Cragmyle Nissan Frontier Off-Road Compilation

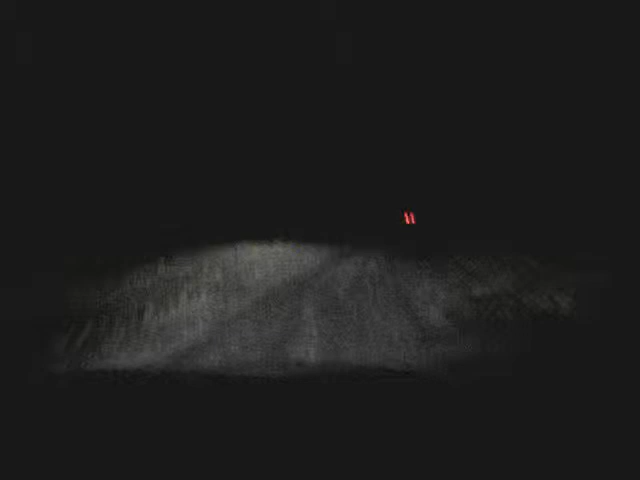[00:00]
All right, so this is the weekend after our Badland Adventure and this is a new place out in the boonies. Craig Mile. Craig Mile, yeah.
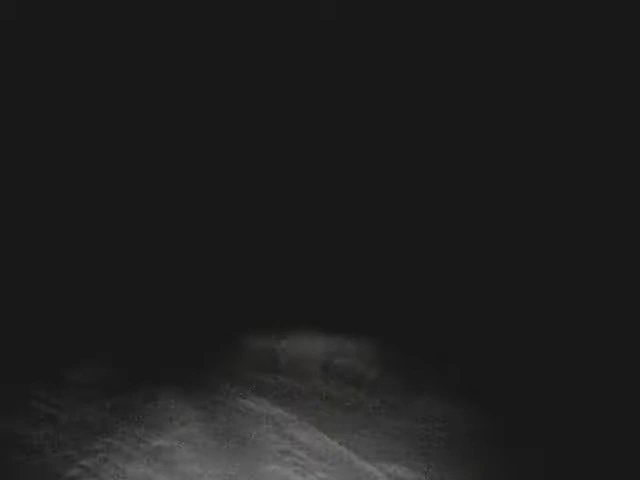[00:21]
It's a good, oh probably half hour out of Hannah here and holy this is kind of freaky like like some trees and all those kind of a closed area. Oh look at these ruts. I don't know how the tercel made it through here but if we get high centered we are screwed. Holy shit, look at that thing. So Collier, stay on the high parts like Mitch did or else you're gonna get high centered and we'll be screwed. Well it's not that deep right here. Is it?
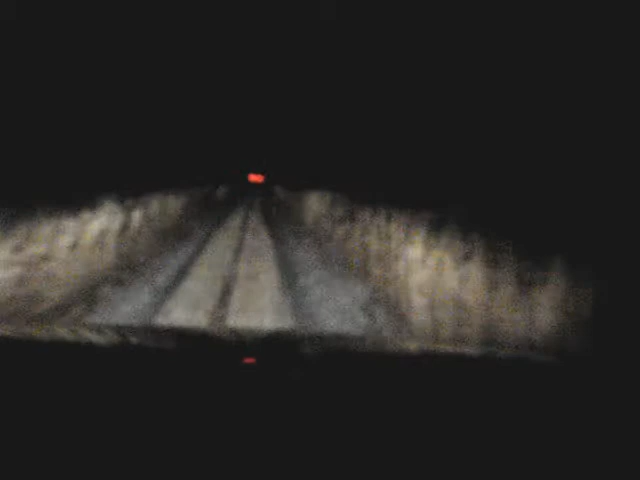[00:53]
Well he's doing it smart eh? He's like he's staying on the high ground here. That's what we might have to do if it gets deep here. Yeah. Man, could you imagine this when there's like a whole bunch of snow? Oh, what's he doing? Oh, it could be pretty early getting stuck over here. Yeah. Because it's ruts the whole fucking way. Oh fuck yeah.
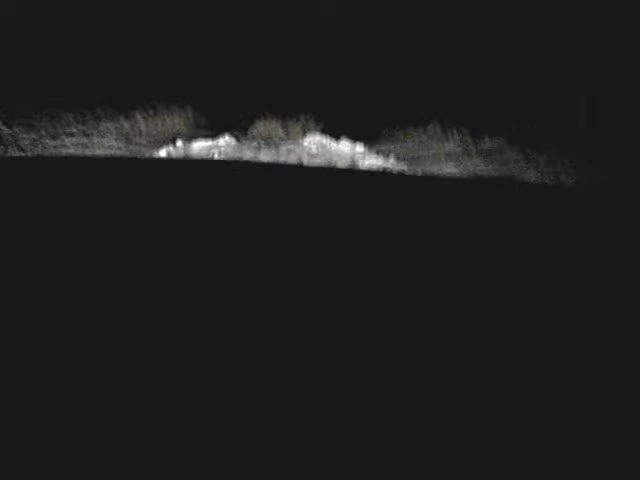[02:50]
Holy Christ, look how deep that is. I told you, this gets intense. Make sure you don't hit nothing, Collier. Do you want me to lock through it to make sure you can lock through it? Oh my god, Ryan, sit down.